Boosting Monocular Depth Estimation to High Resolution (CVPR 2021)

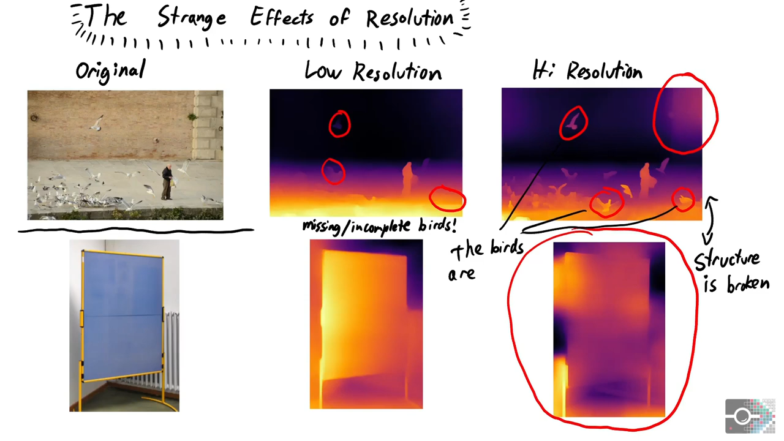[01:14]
The advantage is that the network is able to generate high frequency details.
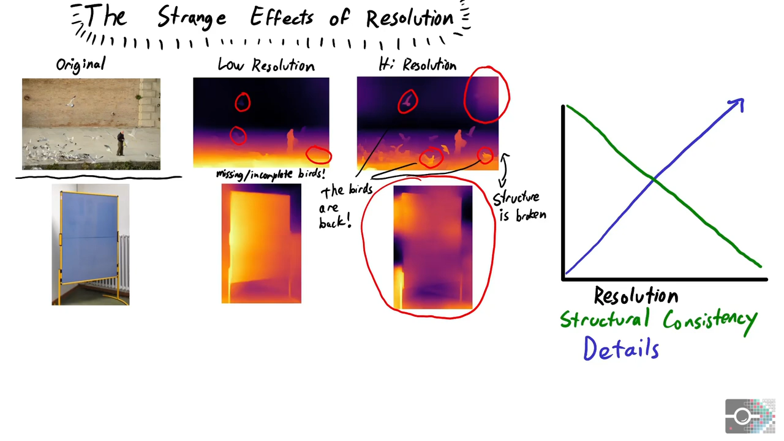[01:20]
This shows that there is a tradeoff between structural consistency and high frequency details with respect to input resolution. We explain this behavior through two properties of convolutional neural networks, limited receptive field size and network capacity.
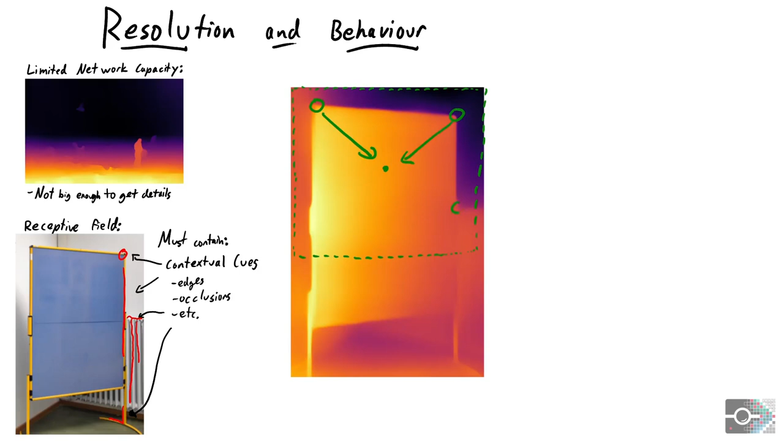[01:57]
At a high resolution, however, some pixels do not receive any contextual information.
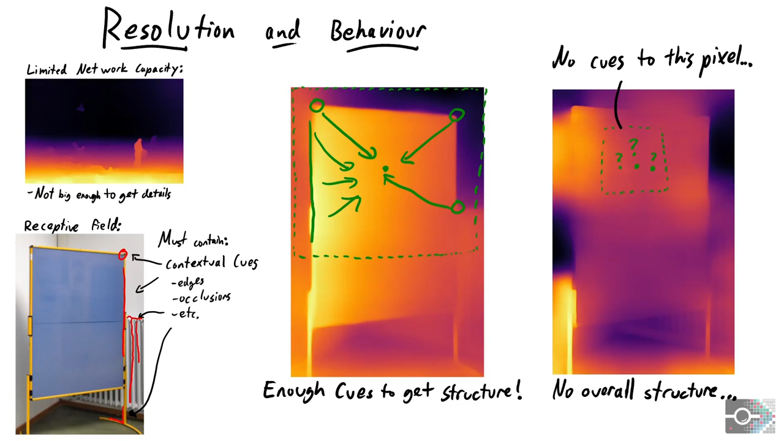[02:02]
This results in large structural inconsistencies.
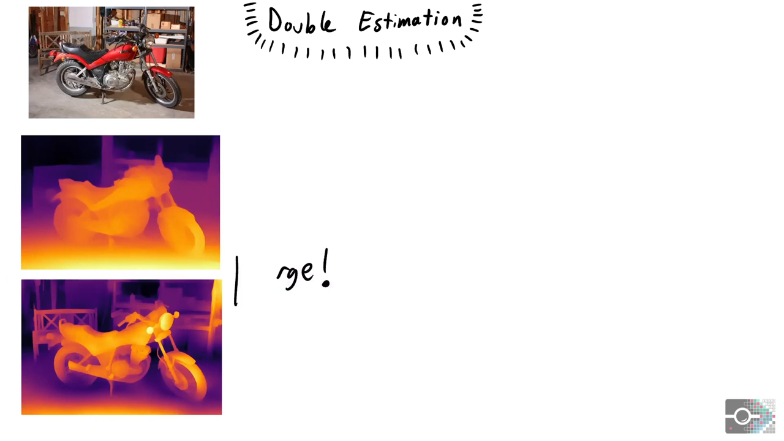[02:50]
We call this double estimation. We train an image-to-image translation network to merge the low resolution depth range of the base with the high resolution details of R20.
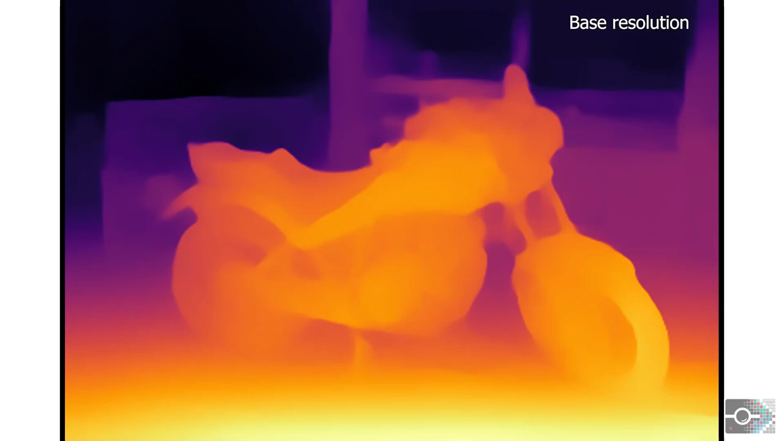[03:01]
It does so without inheriting the structural inconsistencies of the high res input.
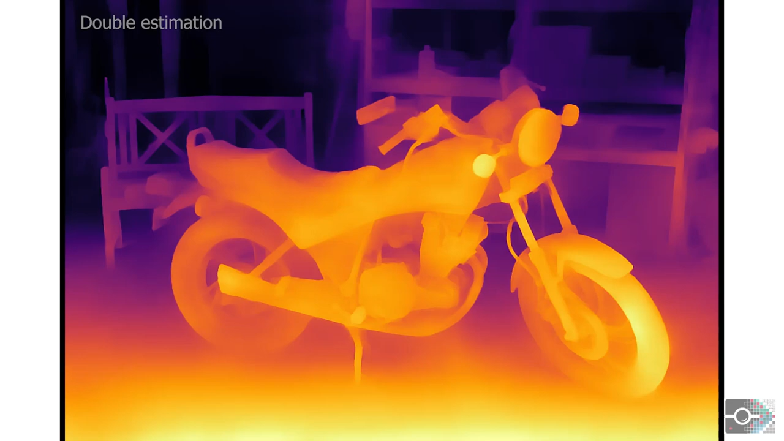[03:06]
This way, we go beyond R0 and generate more details by using R20 as our high resolution input.
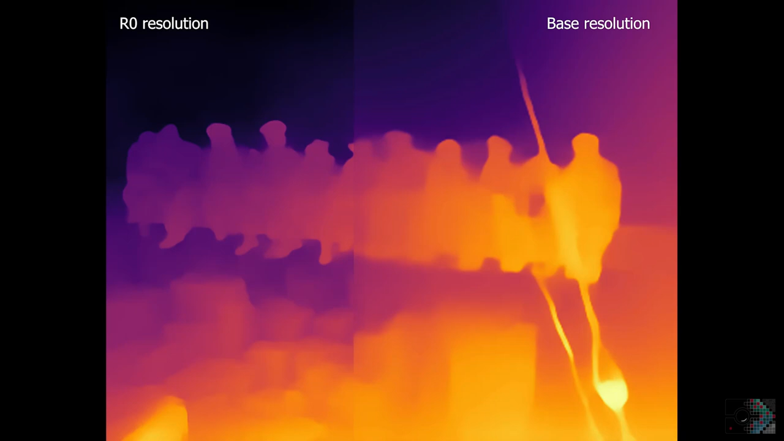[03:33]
In this example, the city has similar depth to the workers because of the base estimation.
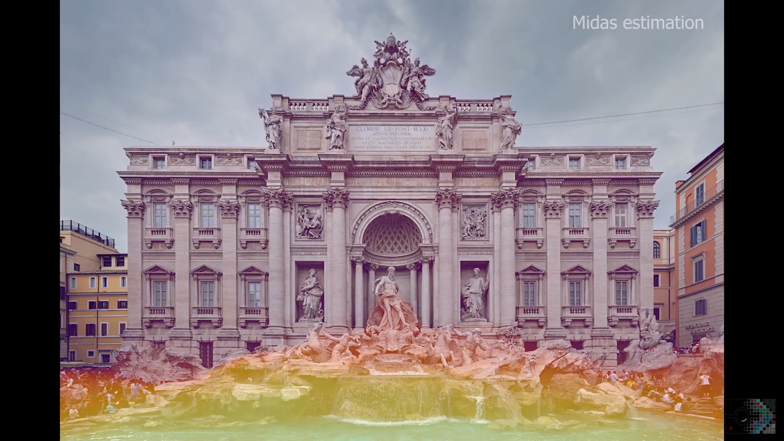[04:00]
Nevertheless, our method is able to produce detailed depth maps of architecture, works in unusual environments with camera distortion,
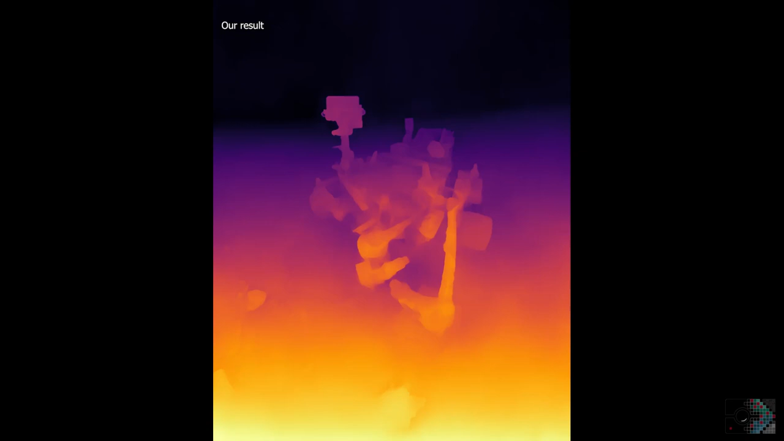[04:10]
and even on art, an artist's own perspective.